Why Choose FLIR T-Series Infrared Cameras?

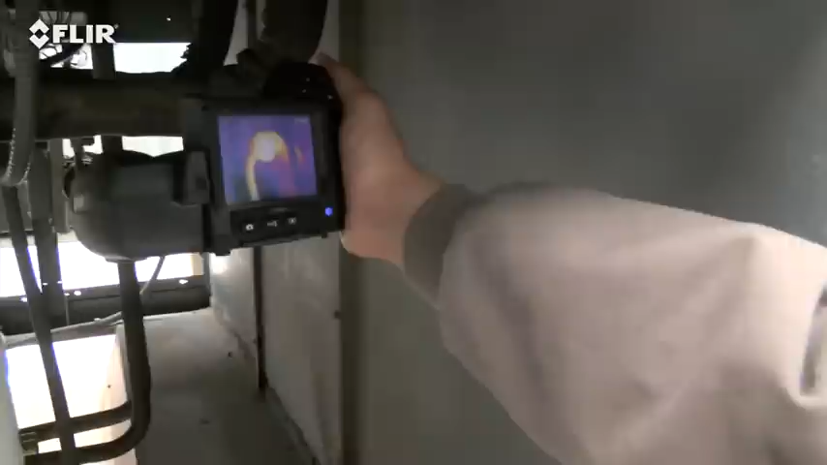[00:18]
If that's the case, FLIR T-Series cameras really are the best choice to help make your job easier. They're available in four models and with resolutions up to 640 by 480.
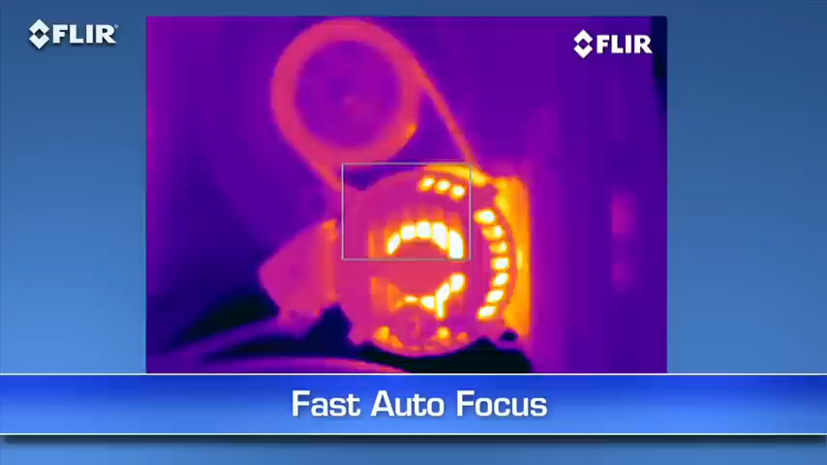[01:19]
Autofocus is another way T-Series makes thermal inspections more efficient. As you know, focus makes a dramatic difference when it comes to accurate temperature measurement,
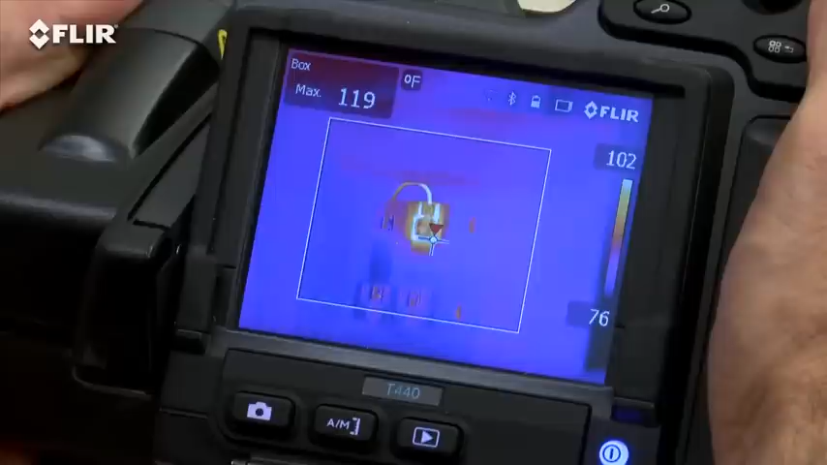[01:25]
On screen: max 119°F, scale top 102°F, scale bottom 76°F
and just a light touch of this button is the fast way to get there.
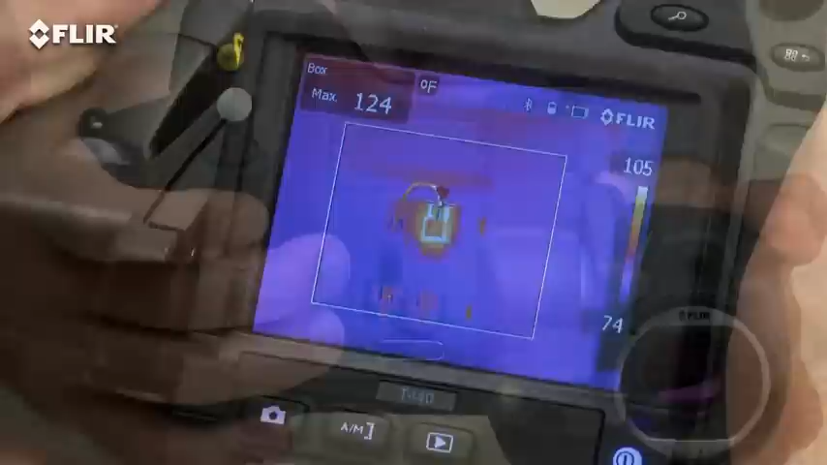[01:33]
On screen: max 124°F, scale top 105°F, scale bottom 74°F
But you can always take full control with the fine adjustment here on the T-420 and 440, or the focus ring on the T-620 and 640.
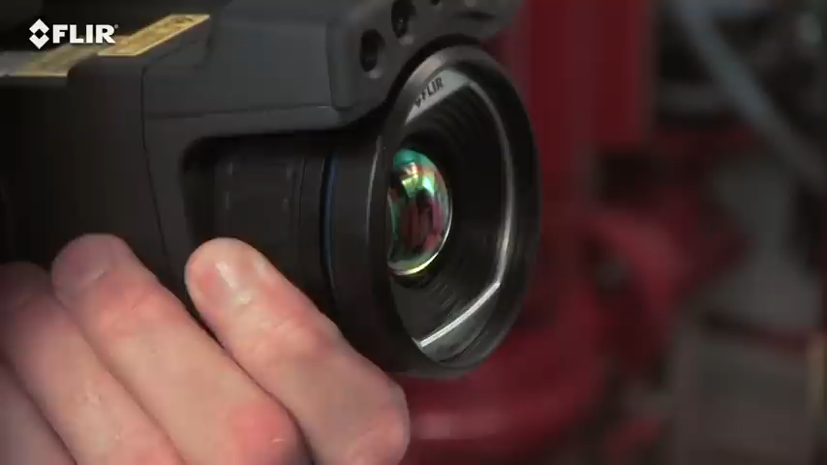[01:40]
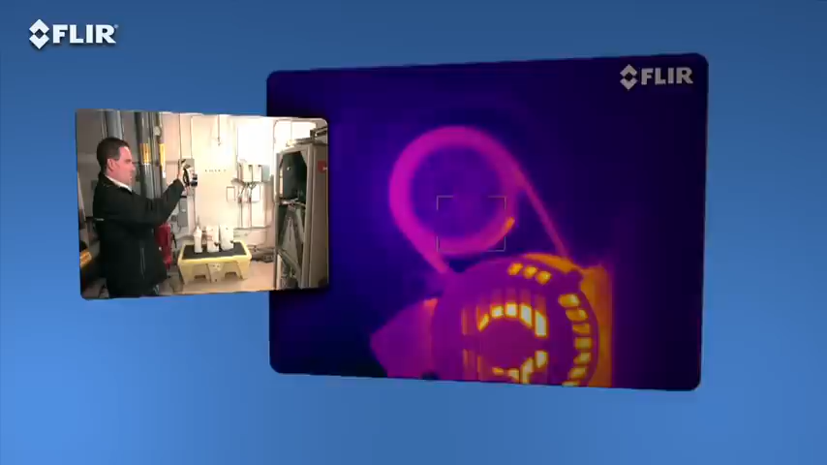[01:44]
Also on the T-640, you have the added benefit of continuous autofocus to keep your images sharp no matter where you aim without touching a thing.
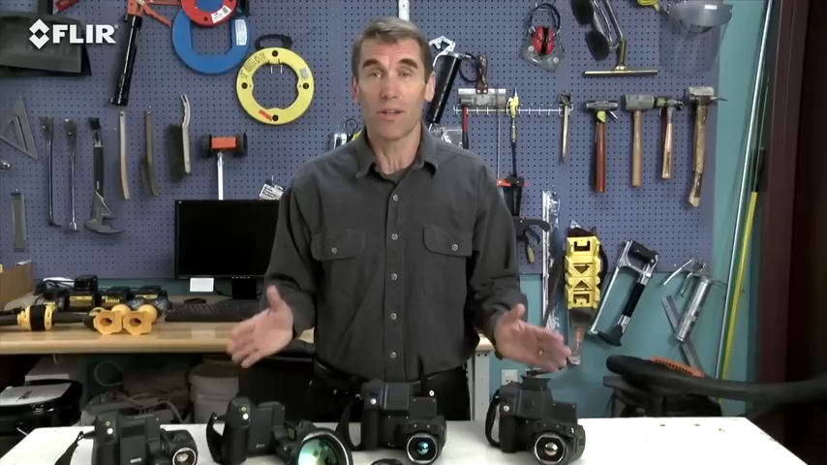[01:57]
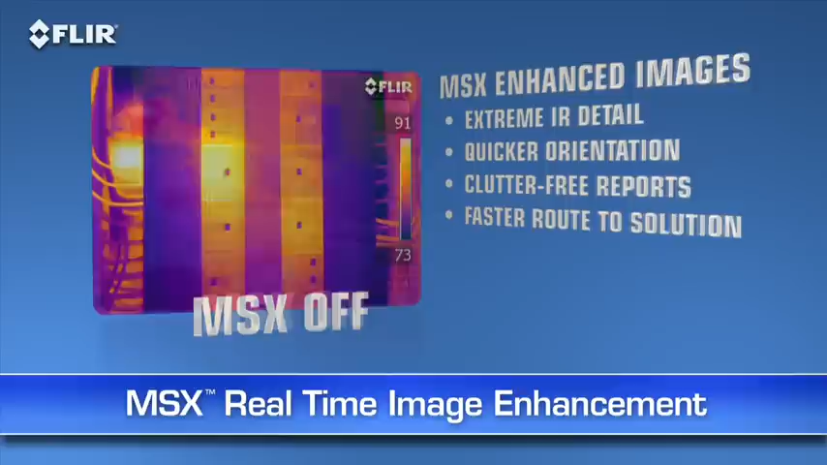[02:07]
It virtually etches those details into the thermal picture in real time,
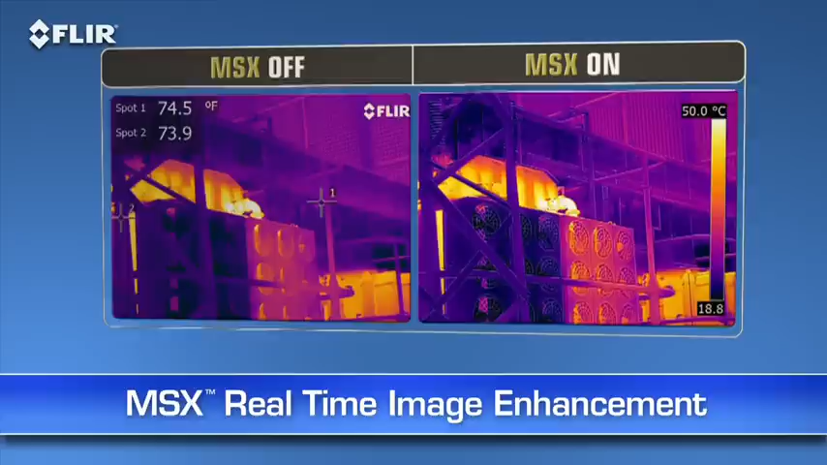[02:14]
On screen: scale top 50.0°C
so you clearly see numbers, labels, and other identifiable features to help you pinpoint where problems are.
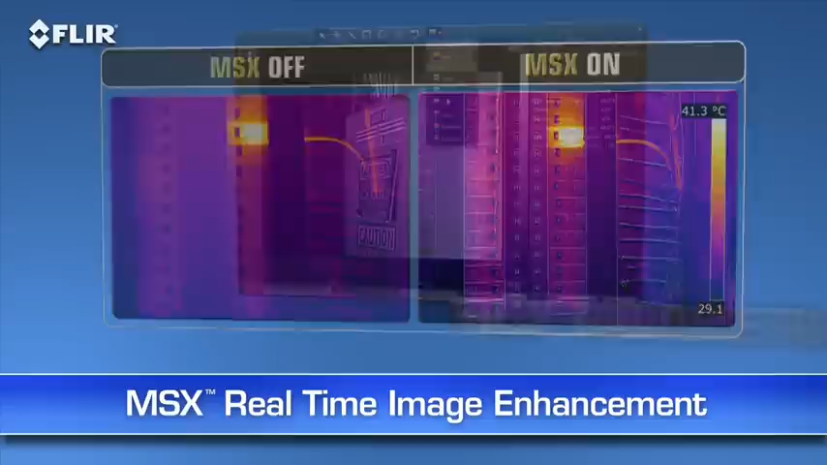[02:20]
On screen: scale top 41.3°C
MSX images are also fully radiometric, so you can import, adjust,
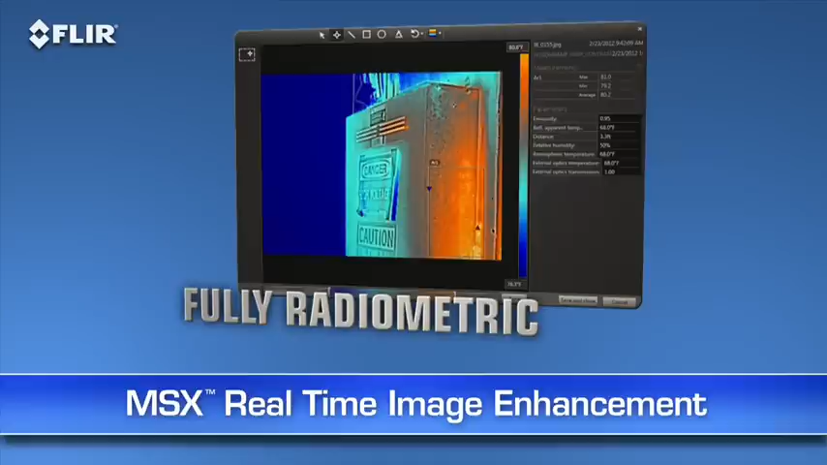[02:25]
and analyze them later with FLIR Tools software on your PC, Mac, or mobile device.
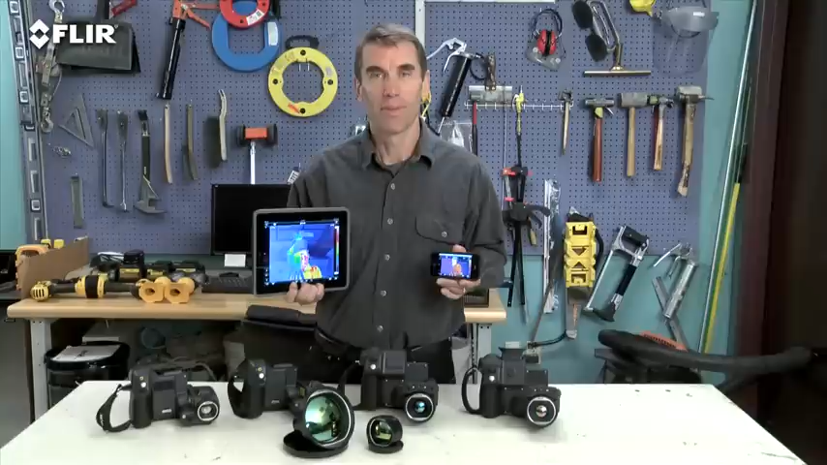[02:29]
Speaking of mobile, every T-Series camera features Wi-Fi communication, so you can stream live video to your smartphone or your tablet using our FLIR Tools mobile app.
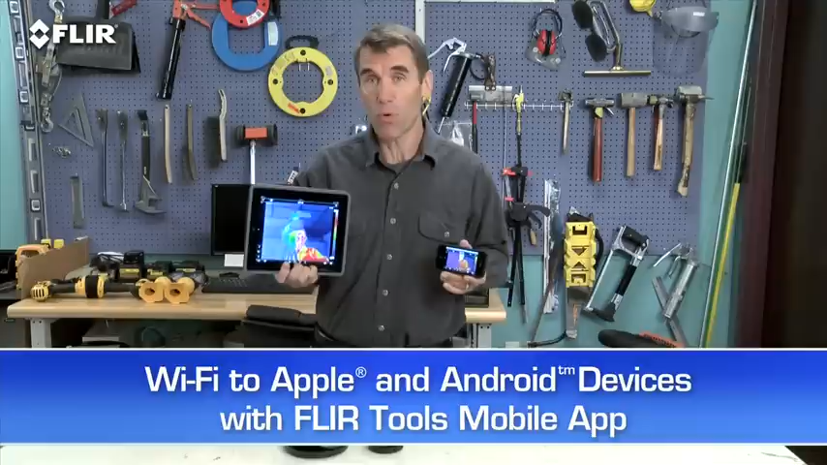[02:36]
It also gives you remote control of camera functions like focus, level and span,
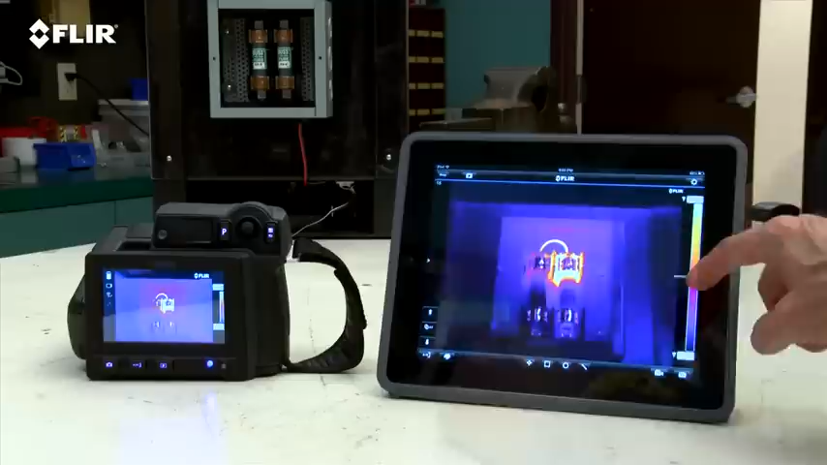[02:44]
color palette choices, and temperature measurement tools.
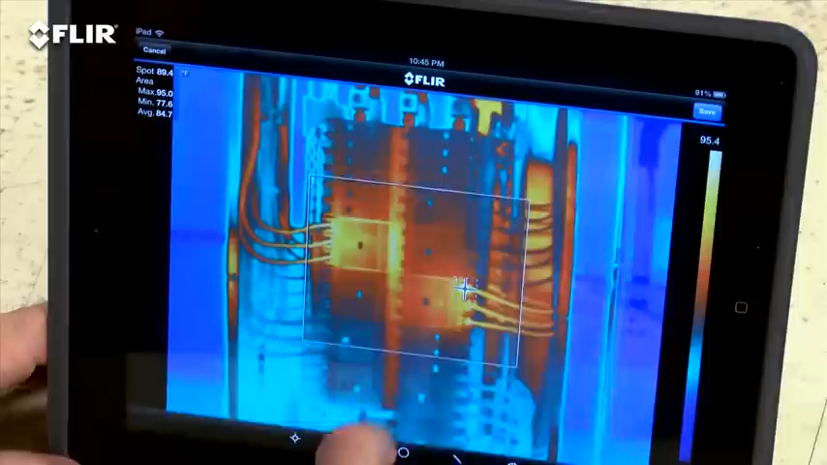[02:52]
On screen: spot 89.4°F
You can import and analyze stored JPEGs with the app, too, while you're still on site,
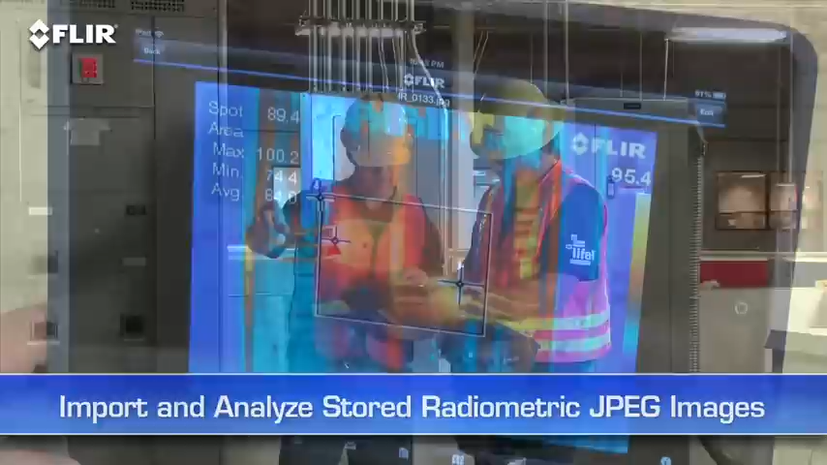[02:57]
quickly create a professional report, and share it by email to get a faster response.
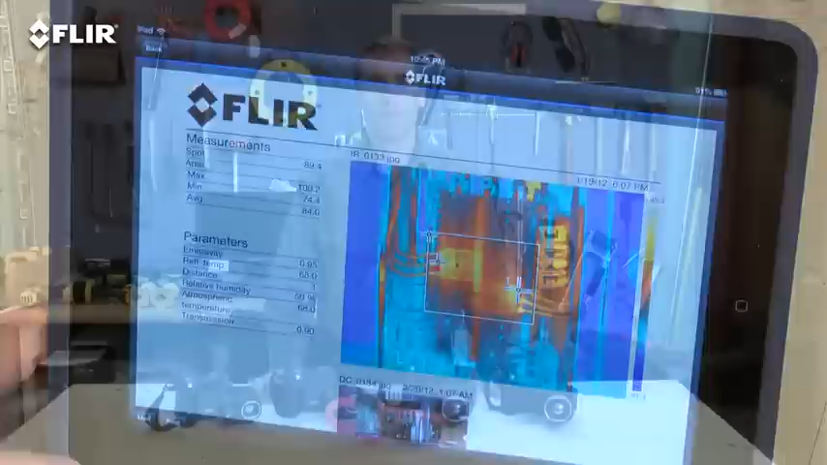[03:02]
T-Series also has Bluetooth that talks to X-Tech meter link tools.
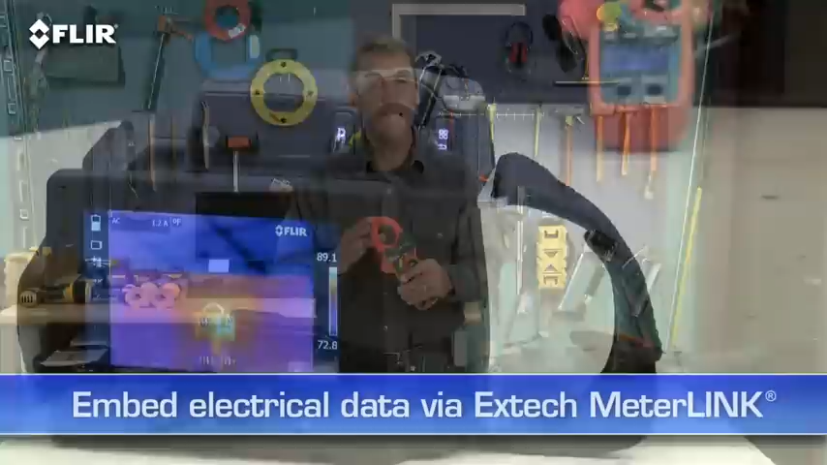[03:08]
This is a very simple way to embed electrical load data directly into your thermal images when you need to capture more than just temperature.
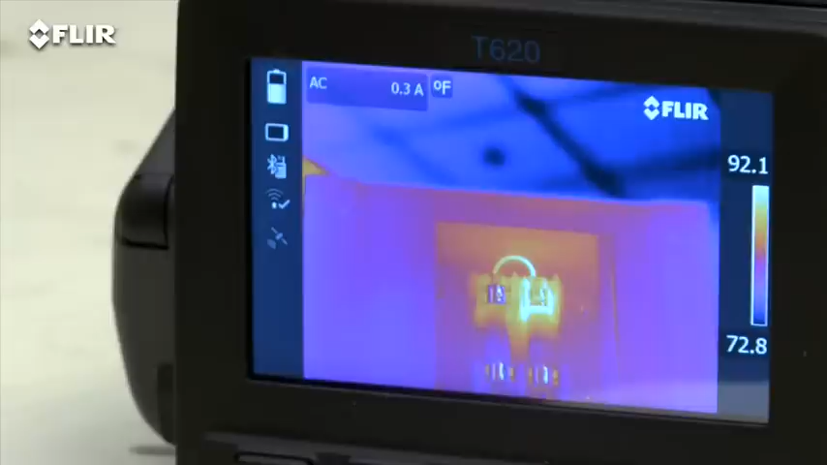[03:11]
On screen: scale top 92.1°F, scale bottom 72.8°F
Now, as I mentioned earlier, there are four T-Series models. The T420 and T440 with our Hi-Res 320x240 thermal detector,
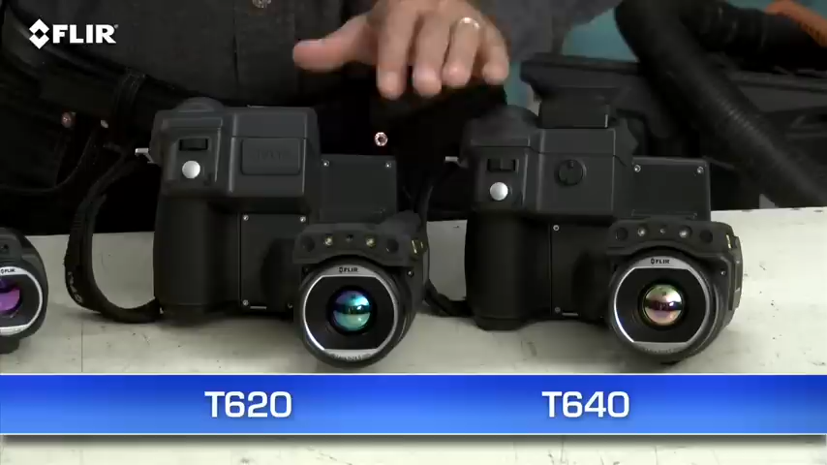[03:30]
That's 307,200 pixels for the best detection,
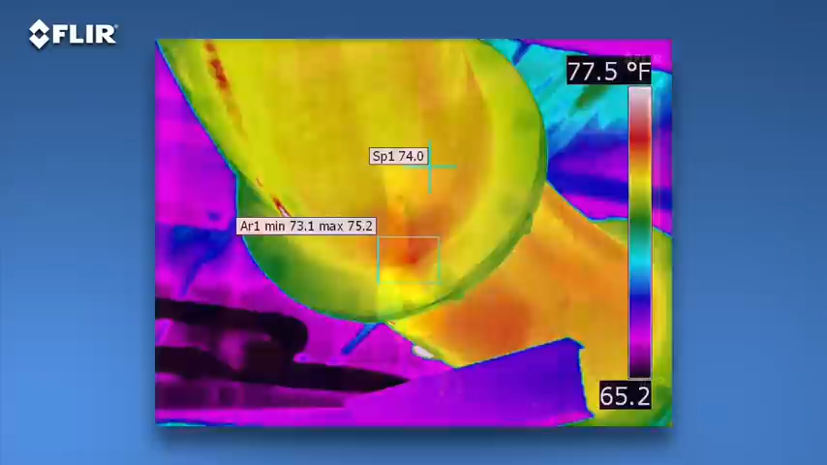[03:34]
On screen: scale top 77.5°F, scale bottom 65.2°F
pictures, and measurements, particularly on small objects farther away.